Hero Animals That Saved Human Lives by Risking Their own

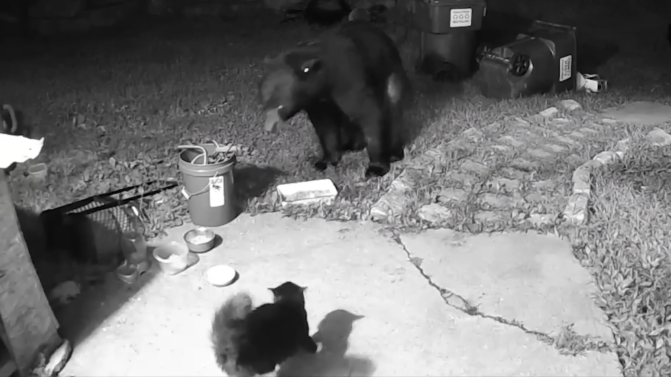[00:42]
You would be surprised to see how a tiny cat faces off against a bear to stop it from entering its house.
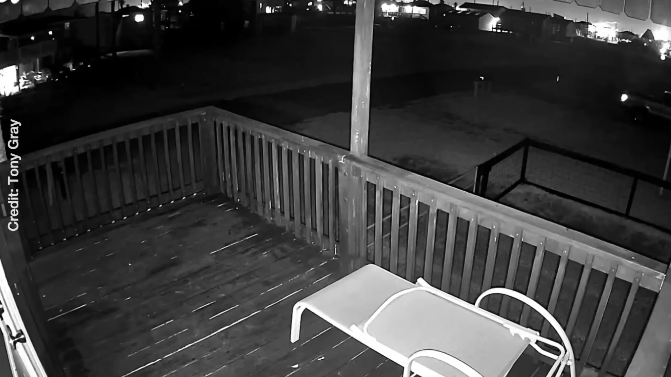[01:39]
They're also perfectly capable of scaring away much, much bigger animals. Like this bear tries to approach a house in the dead of night.
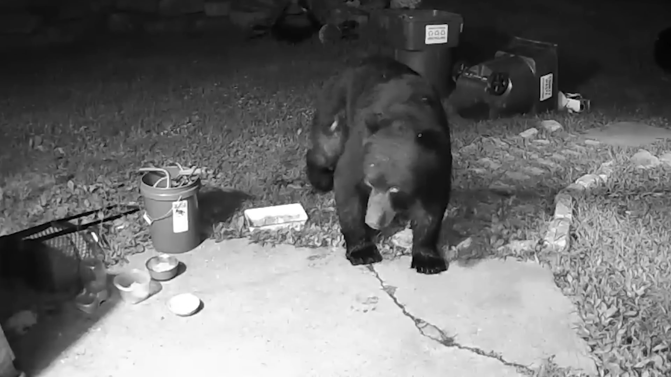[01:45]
But guess what? The brave family cat steps up and shows the bear it picked the wrong place to mess with. And it doesn't stop there. Another bear got a reality check when it got a smack from a feisty kitty. Who knew these little furballs could be so fearless? It's no wonder they say cats have nine lives.
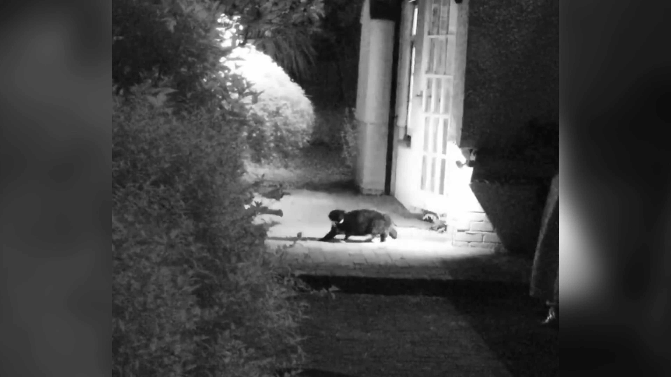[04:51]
But guess what? The cat isn't having any of it. With characteristic bravery, the cat fights back fiercely.
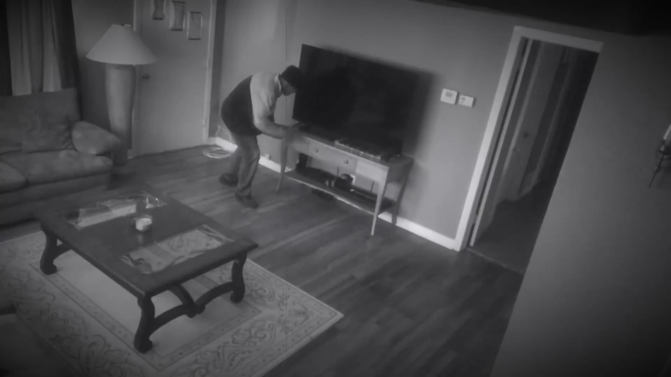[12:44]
Just as he was about to grab something, the owner walked in, startling him.
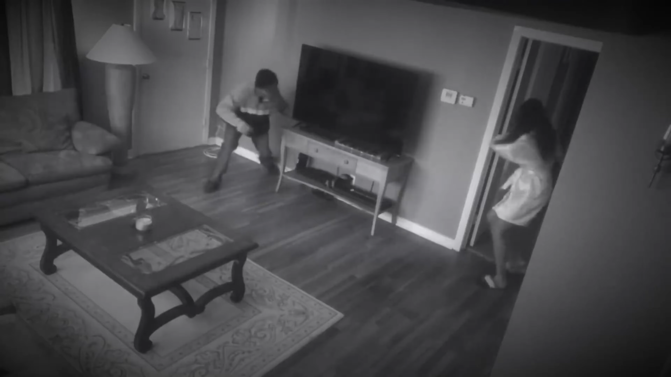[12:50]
Spotting a young girl, the intruder chased her. She tried to close the door, but wasn't strong enough. In that critical moment, her loyal dog rushed in and attacked the intruder.
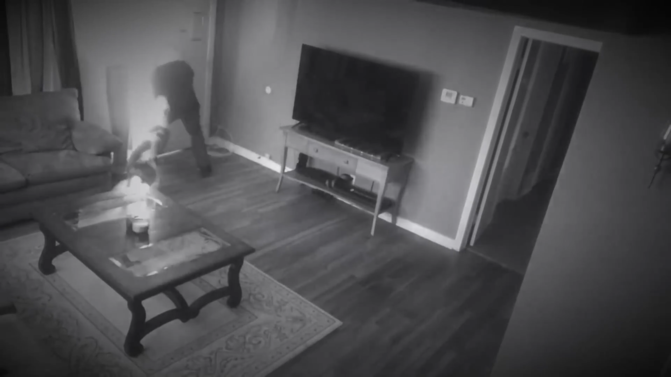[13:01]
Desperate to escape, the thief tried to flee, but the brave dog wasn't about to let that happen.